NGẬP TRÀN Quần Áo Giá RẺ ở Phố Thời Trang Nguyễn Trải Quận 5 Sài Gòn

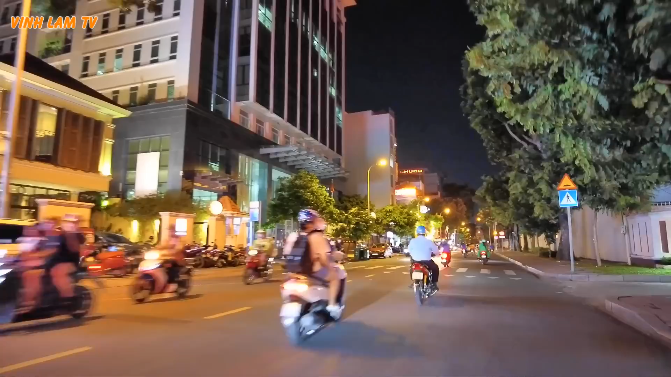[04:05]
Đạp xe một vòng ở Sài Gòn buổi tối trời mát mẻ này rất là thích ha.
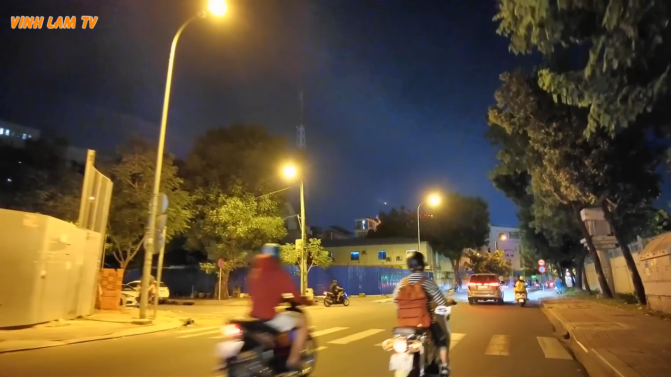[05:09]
À, lúc trước ở đây có nhà hàng Hương Rừng, bây giờ cũng không còn nữa. Mà đó nhà hàng Hương Rừng cũng nổi tiếng.
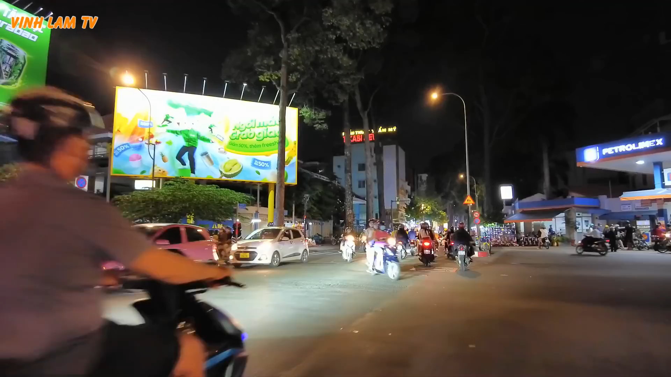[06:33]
Mình đi một đoạn đây ha. Đó, tới đây là khu bán nón bảo hiểm nè. Ở đây thì có rất nhiều shop từ trong nhà cho tới ở ngoài đường,
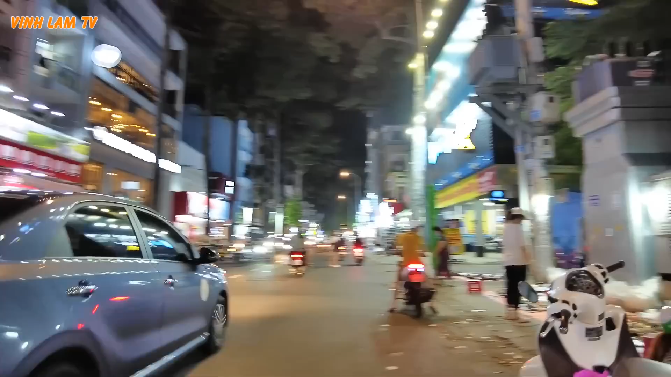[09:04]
Đây những gian hàng bán giày dép
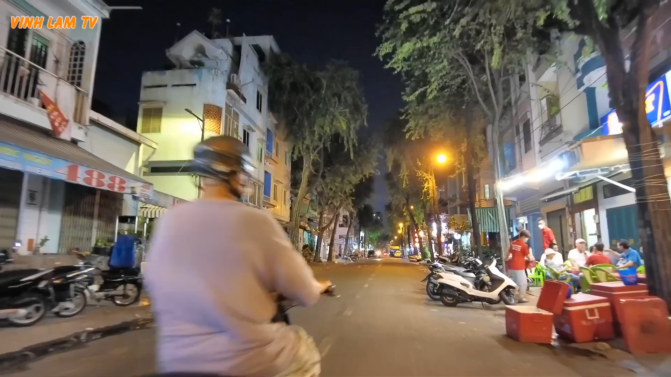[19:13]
Đây là con đường Phan Quang Trị về đêm đây. Bên cánh trái có những cái hẻm đi thông ra Nguyễn Trãi,